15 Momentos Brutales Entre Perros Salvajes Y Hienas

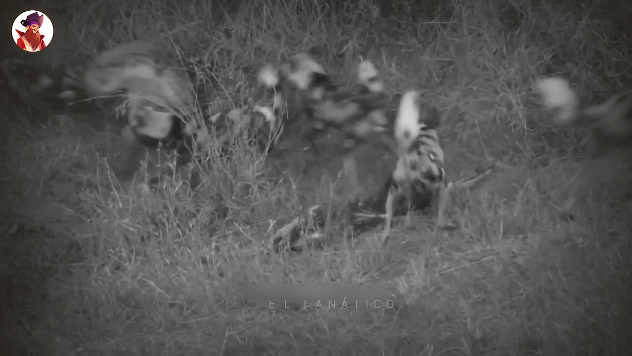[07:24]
Pero los perros pueden hacer varias cosas a la vez y son capaces de comer y pelear al mismo tiempo. Pero cuando unas cuantas llenas más se unen a la pelea, logran tomar la carroña.
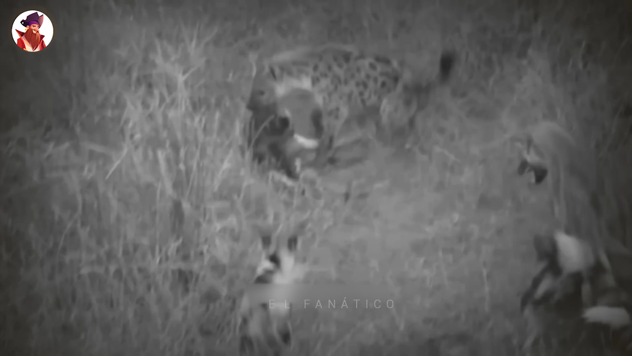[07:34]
Solo que los perros no se rinden tan fácilmente y atacan nuevamente a las hienas.
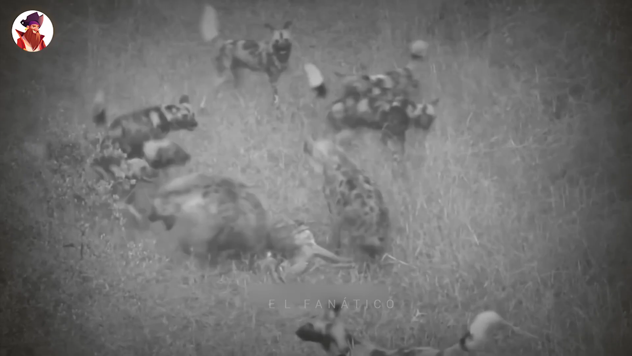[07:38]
Las dos hienas tienen el premio, pero están rodeadas por los perros salvajes. Y ahora es una guerra total.
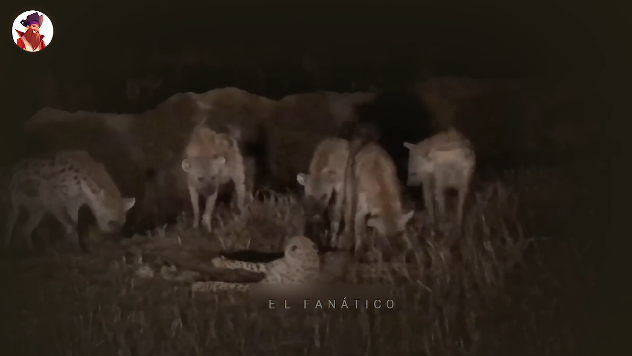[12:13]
Este guepardo está definitivamente herido, pero no vemos qué sucede a continuación.
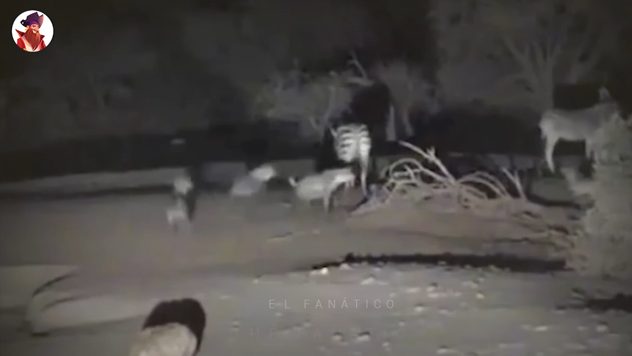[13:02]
En esta grabación nocturna, un clan de hienas se acerca a una cebra, pero aparte de mirarla, no hacen mucho.